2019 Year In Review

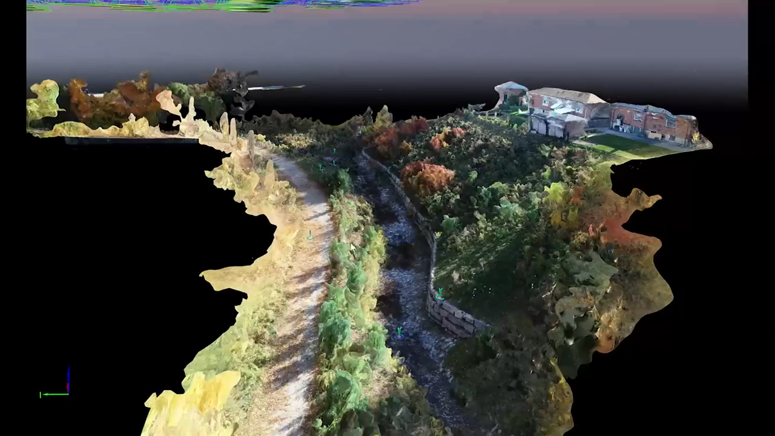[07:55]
By outfitting our drones with LiDAR mapping equipment and software, we also surveyed more than five hectares of land.
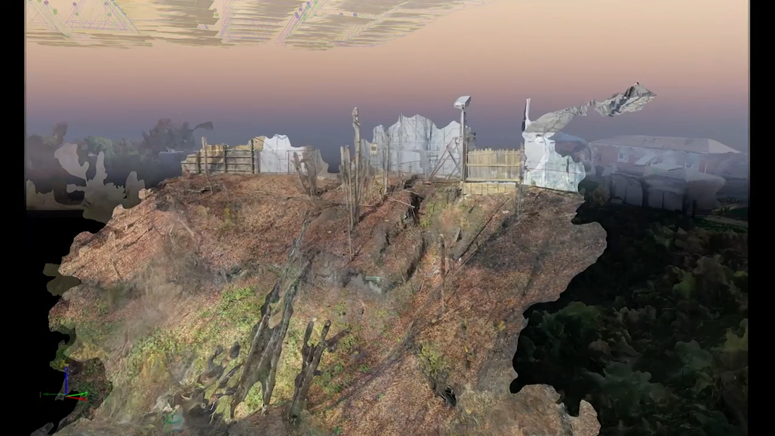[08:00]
We create 3D digital models that are used to develop design solutions for controlling erosion as well as to check the accuracy of our constructed works.
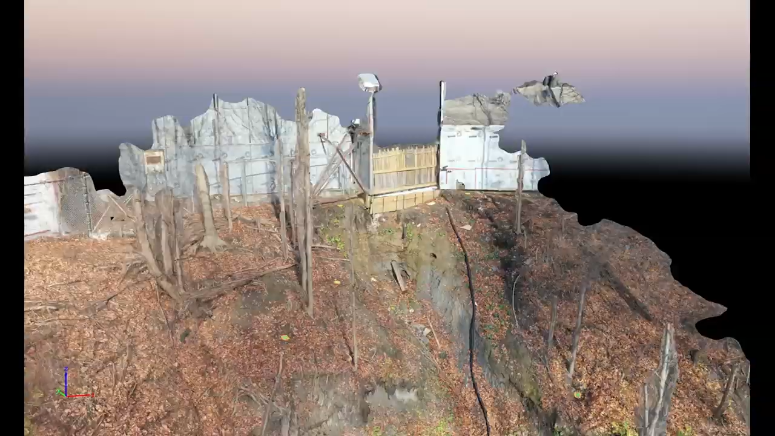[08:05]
We're excited about the evolving applications for drone surveying and other technologies that help our staff to work faster,